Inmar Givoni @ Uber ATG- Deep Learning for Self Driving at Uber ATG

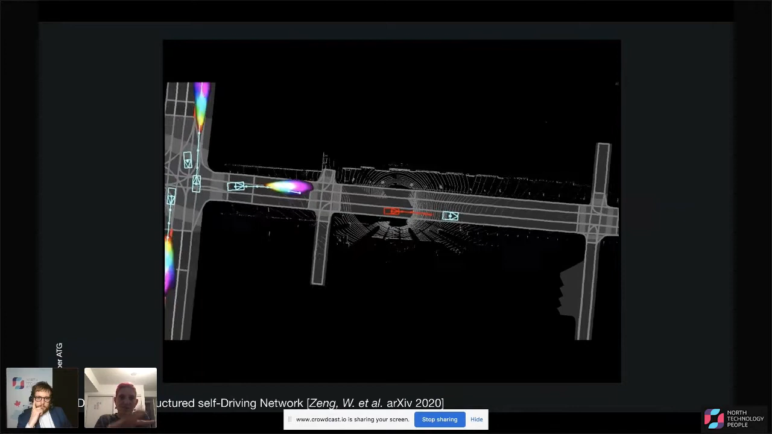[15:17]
so these like rainbow-y things, where are other cars most likely to be?
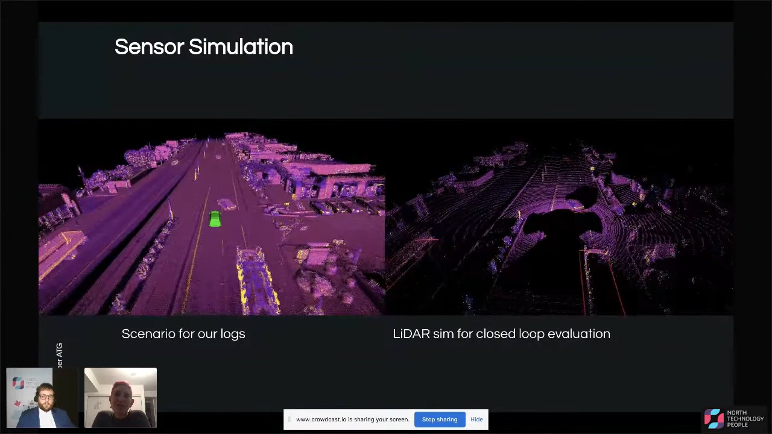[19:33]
What they do is they assume like a perfect world that is like artist based, artist rendering based, and they use techniques for simulating the sensor information based on that simulated world. But we don't believe that these simulations of sensors are good enough. So our sensor simulator is based on learning how to simulate information from real data.
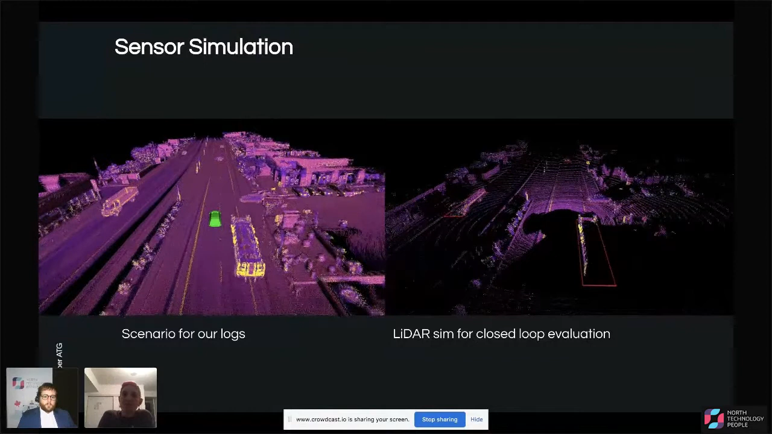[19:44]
Okay, and then a little bit of preliminary work on camera simulation.